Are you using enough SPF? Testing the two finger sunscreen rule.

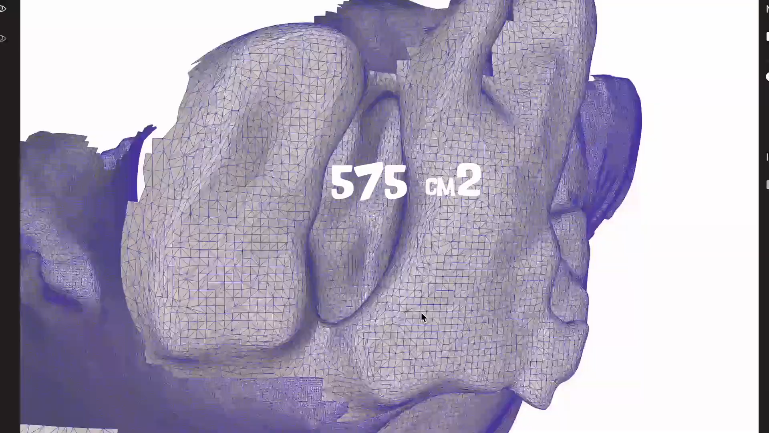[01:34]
PJ's face was slightly larger than mine at 575 centimeters squared, requiring 1.15 grams of sunscreen.
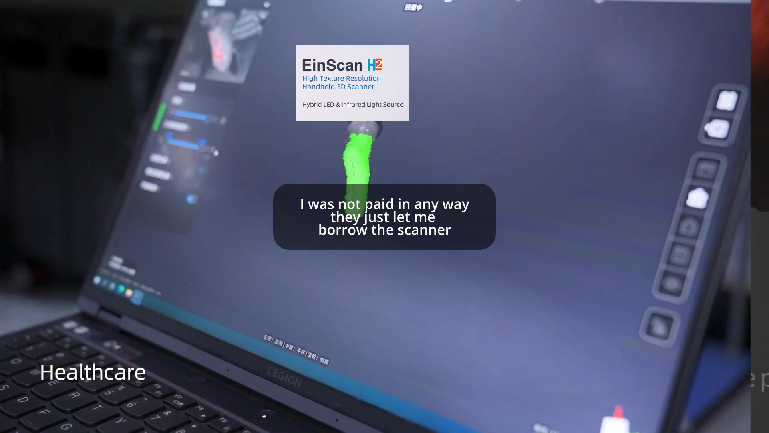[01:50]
They make 3D scanners at various price points for hobbyists, engineers, medical applications, and more.